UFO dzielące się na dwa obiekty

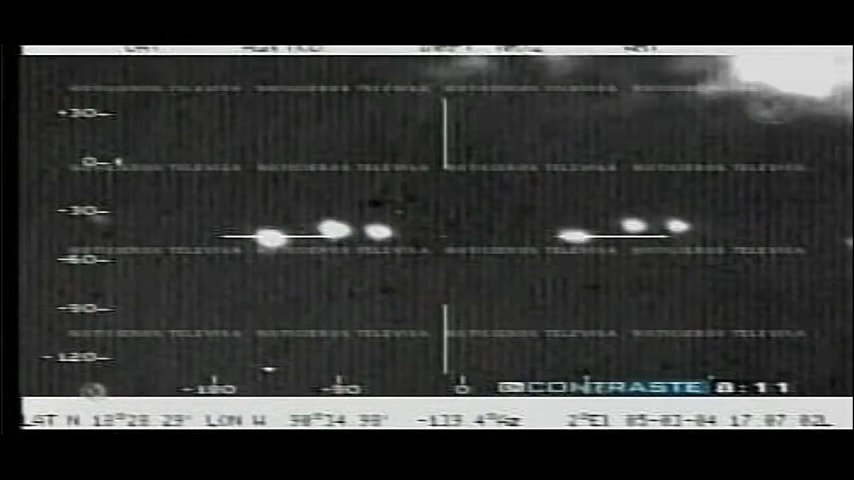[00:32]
10, 11 Ok, no sabemos que estamos viendo, son unos objetos nada más luminosos que vienen a la misma altura que nosotros Están a la misma altura este 10 Afirmativo Poquito, arriba, arriba 8, 10, 11 contando toda la cola 2, 4, 6,
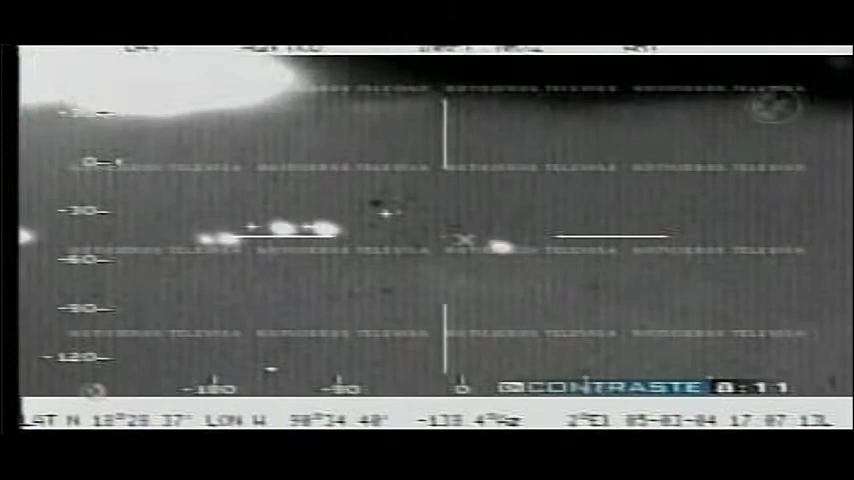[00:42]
8, 10, 11 Ok, no sabemos que estamos viendo,
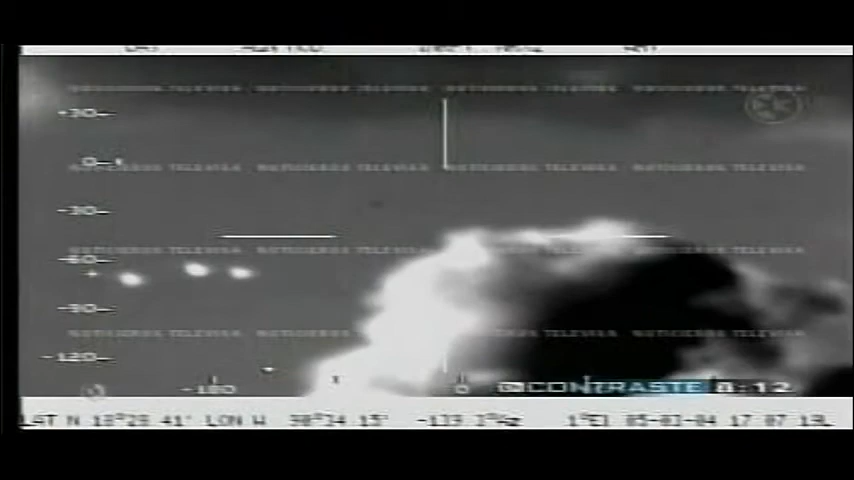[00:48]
son unos objetos nada más luminosos que vienen a la misma altura que nosotros